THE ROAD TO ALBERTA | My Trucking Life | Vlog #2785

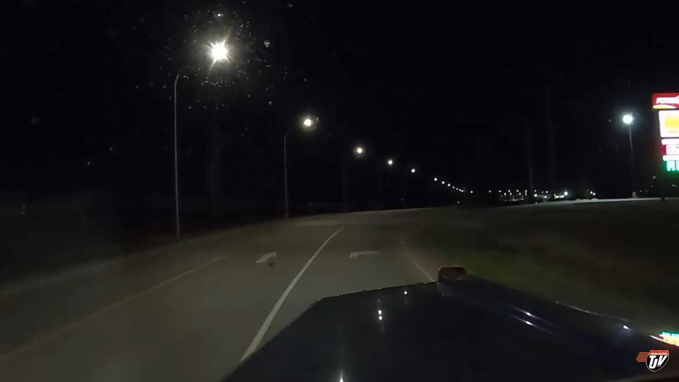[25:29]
Well, we made it. Medicine Hat, Alberta. Flying J. I saw some parking spots available on the drive past here.
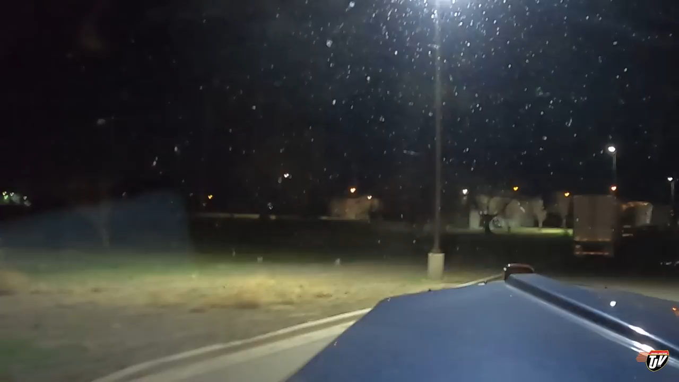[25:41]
On my way up here to the driveway. Even though all of these guys are parked all along here, making it seem like the parking lot must be completely packed, right?
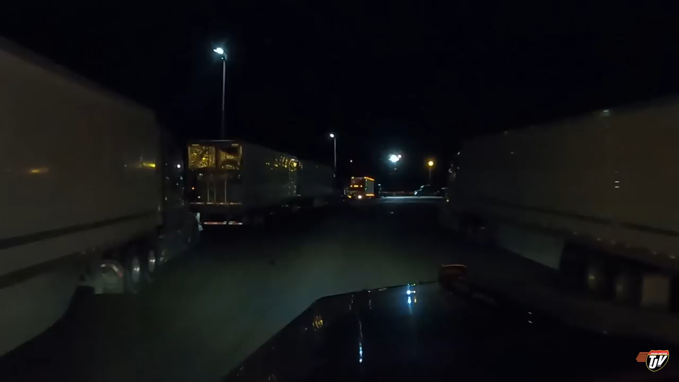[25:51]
Now, these guys are just the guys that didn't want to back into a parking spot. Or they couldn't because they got pikes, like these double trailers. They can't exactly back into a normal parking spot. There should be special truck stops for them. But that, I guess that would be a huge expense, you know. But all those nice spots along the side are taken up. So we're going to have to actually back ourselves into one of these back here.